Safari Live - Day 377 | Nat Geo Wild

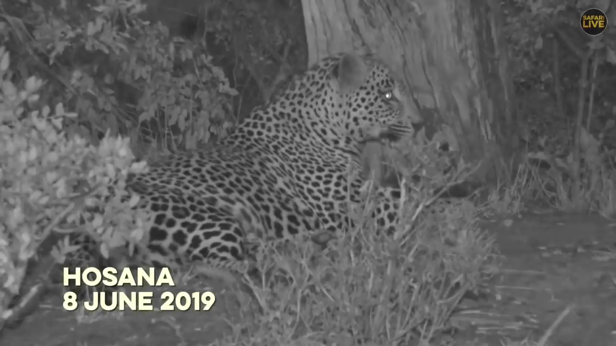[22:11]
Chelapan and Twin Dams, all following the densely wooded river system, and this week was no exception. Hanging around one pan would no doubt leave a strong sense of leopard in an area. And the little chief has learned that sometimes you need to actually go and hunt for food, as it doesn't always come to you. This day, however, Hosanna had followed the scent of his older sister, Tandi. And under the cover of darkness, our beloved cat stalked even further.
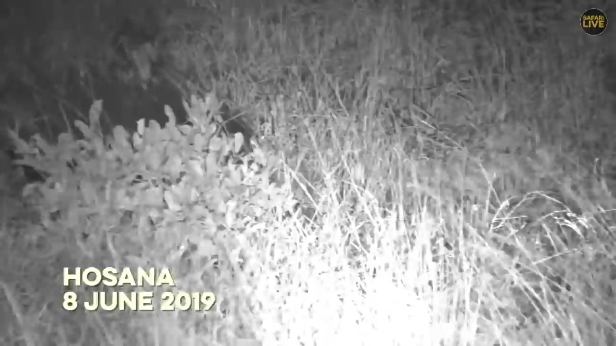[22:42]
Crossing Gowrie Main, Hosanna kept on walking, following the familiar river system ever south.
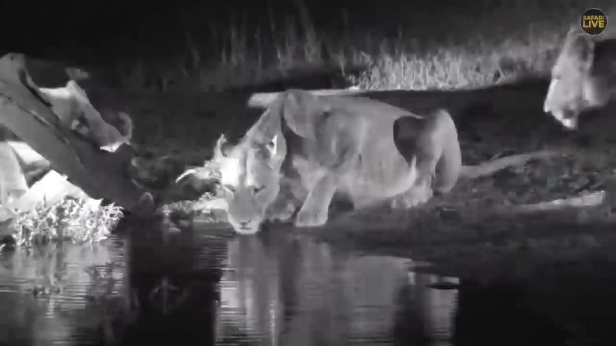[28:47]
We were thrilled to catch a glimpse of the three Inkahuma lionesses this past week.
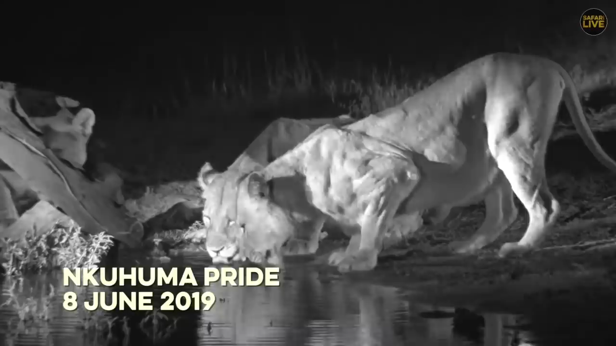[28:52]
There have been rumors of cubs. The Inkahuma's frequent visits to Juma, as well as the Avoca males,
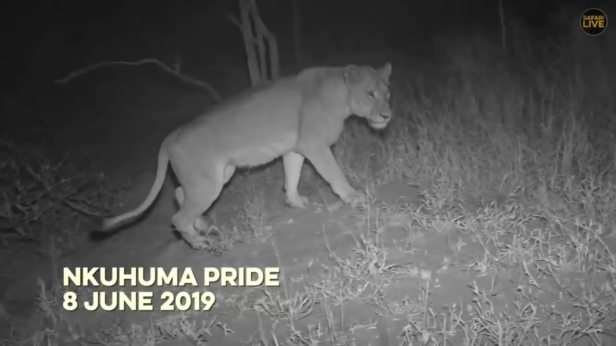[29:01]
has some suspecting that little bundles of fur may be stashed in Juma. Producing milk for growing cubs is tough work, and if the rumors are true, the Inkahumas will need to be well fed. These lionesses are formidable hunters and have excellent form. Their bodies, built to move undetected through the grass,
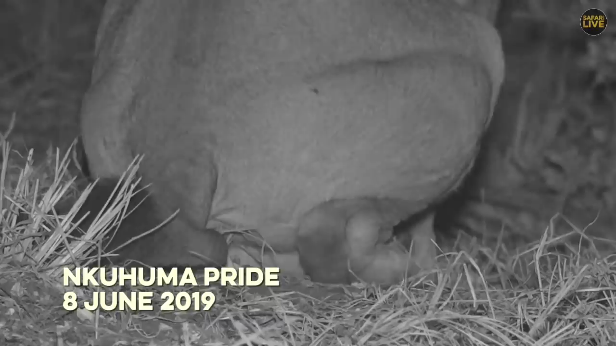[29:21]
and strong muscles to bring down the biggest of prey. A nearby antelope looked like a likely candidate for dinner, but our Inkahuma had been spotted.
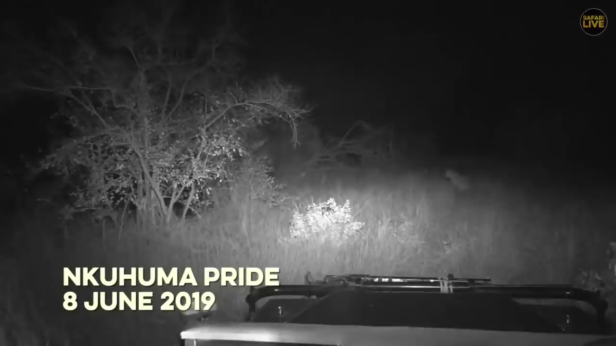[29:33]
She seemed unperturbed. The Inkahuma name comes with a certain reputation, and though this time was unsuccessful, it won't be long until these lions tuck into a hearty meal. It was truly awesome to spend some time with them,
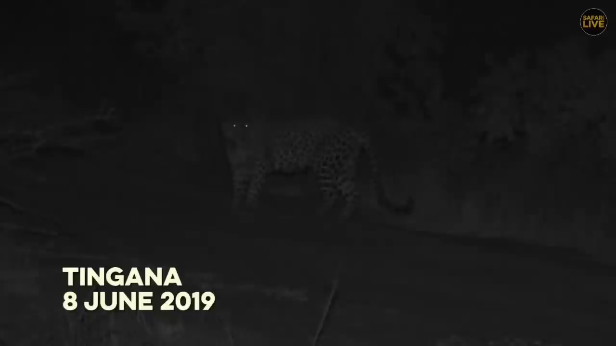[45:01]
Nothing is more interesting than watching two different species interact out here in the wild, let alone two of the most feared predators in the bush. Tingana and the Nkuhumas had a standoff reminiscent of an 18th century duel. Who will make the first move?
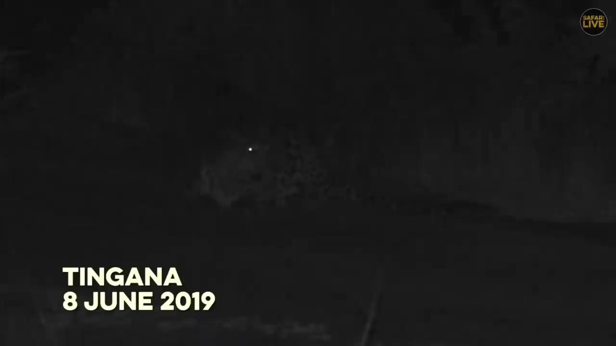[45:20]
At 3-1, Tingana retreated to the safety of a tree as one of the lionesses charged towards him. The Duke knows his limitations. A lioness can cause serious damage to a leopard, and three of them would spell disaster. The wise old Duke could only watch on as the lionesses walked off satisfied with themselves.
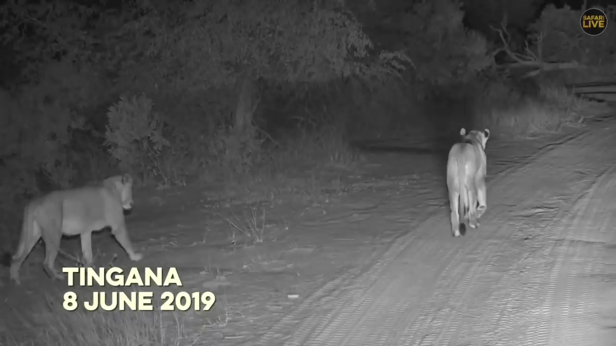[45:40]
So, as you can see in that clip, predators are aware of each other.
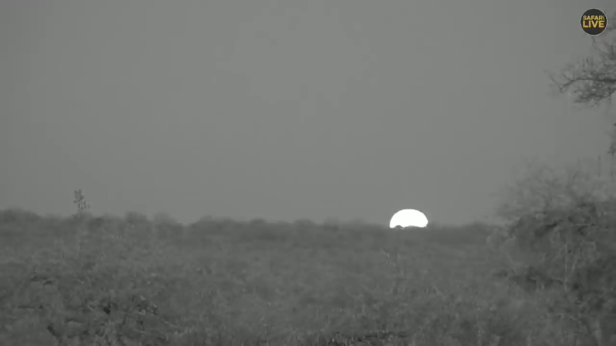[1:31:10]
Full moon obviously happens at the exact time the sun sets. Unfortunately, we've just gone into the IR. And Craigie, are we able to go out of the IR for a moment and watch the moon rise? That'd be wonderful to see. There we go. We are out the IR now, Nina. So if you want to show the viewers the wonderful strawberry moon that Tristan was talking about yesterday.
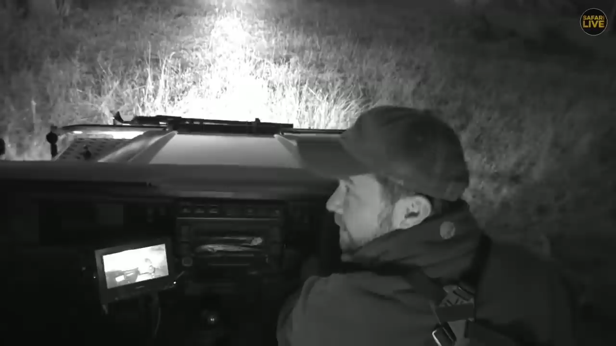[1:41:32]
or maybe they've spotted something. They're off behind us. I'm just using my lights here so that I can see where I'm going. They might have spotted something over there.
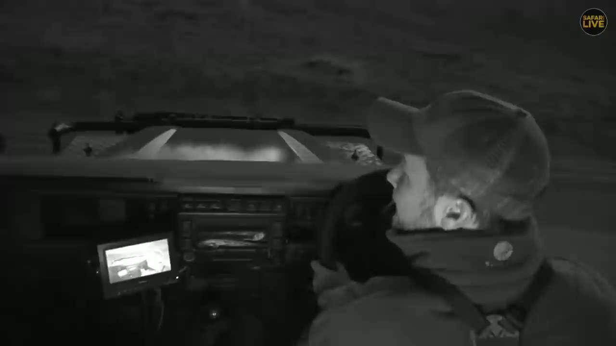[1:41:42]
Oh, sorry, Craigie. They might have seen something. There's lots and lots of general game around. Well, in the form of impala. Fortunately, without using any light,
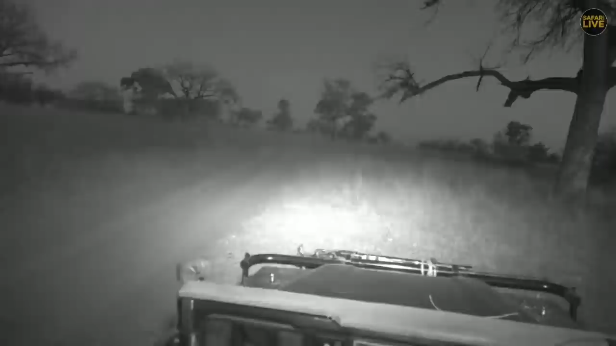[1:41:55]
it's not easy to get them in the frame. Obviously, the infrared can only get so far.
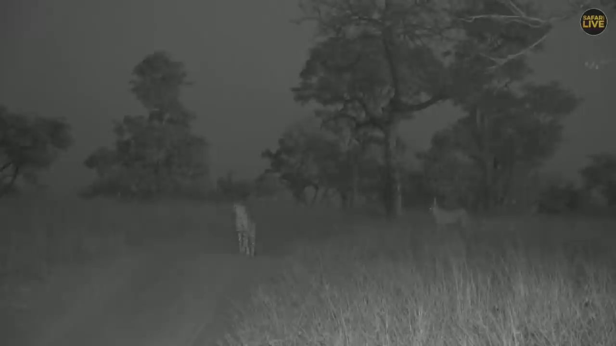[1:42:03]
Sorry, Craig, I forgot about my brake. There we go. So they're right here at camp. I mean, if Lauren stuck her head out the tent, she'd probably be able to see them. But unfortunately, we're not going to put any light on them, so she won't actually see them. And with this full moon, there's a very good chance that they might even leave.
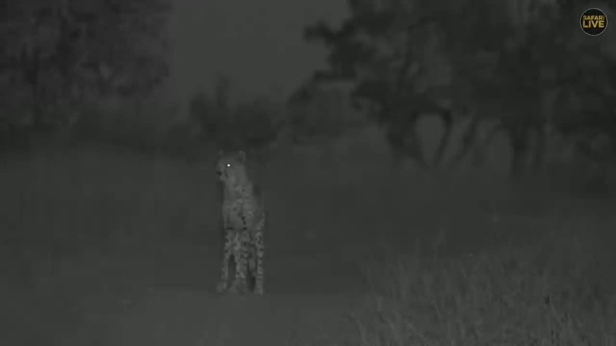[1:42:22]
If it wasn't full, they'd probably stay on quarantine because now that it's getting dark, they wouldn't want to go venturing away from the safety of these open areas.
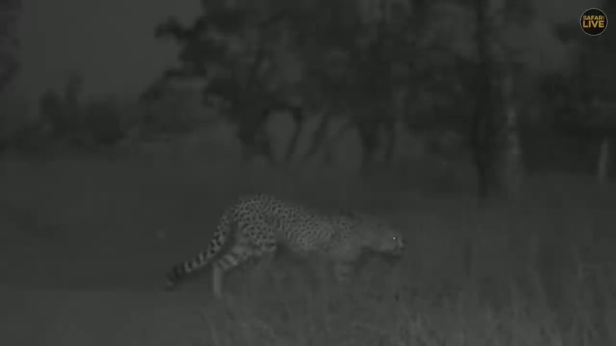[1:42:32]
Their eyesight's very good, but they need sort of visibility. They need clearance. They need the lack of bush to be able to see and to detect the many predators that will offer them sort of some danger. There we go. Look at these beautiful shots. Oh, you're looking at that tree, are you? I'm going to show everybody how you can climb. There's going to be some wonderful tracks on quarantine in the morning. I'm doing a bushwalk, so I'll be able to come and show you these cheetah tracks.